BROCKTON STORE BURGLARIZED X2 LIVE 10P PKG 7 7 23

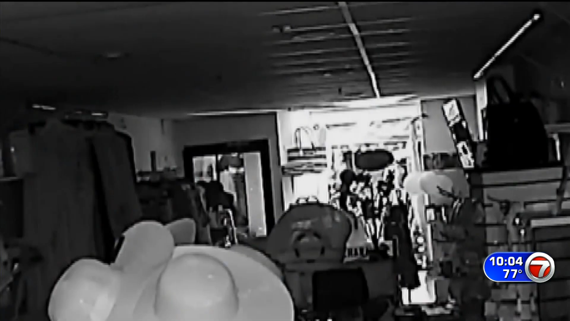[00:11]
A boutique burglary in Brockton. Caught on camera.
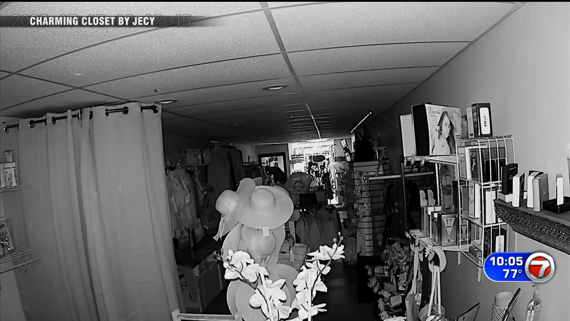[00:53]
Jumping through and heading straight for her computer and ATM card machine. It hurts, you know.